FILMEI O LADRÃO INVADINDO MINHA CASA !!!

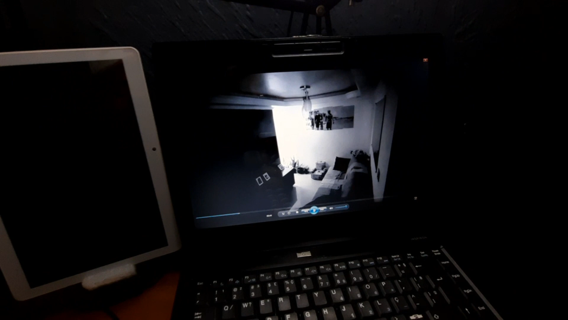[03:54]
Avançar um pouquinho o vídeo pra frente.
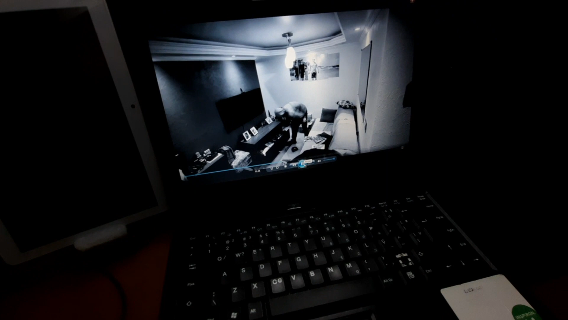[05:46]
E tudo muito rápido, galera. Tudo muito rápido. Ele fez a limpa em menos de 3 minutos. Muito, mas muito rápido, galera. Ó, aqui é o momento, galera, onde a gente percebe que ele começa a pegar as coisas, ó.
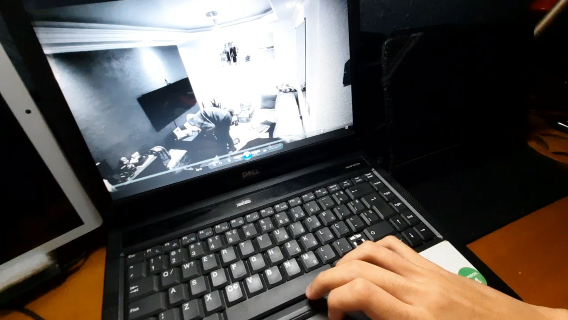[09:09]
Ele já vem mocado com alguma coisa na mão. Ó. Ó, aqui. Tá vendo? Isso aqui é uma alça, galera.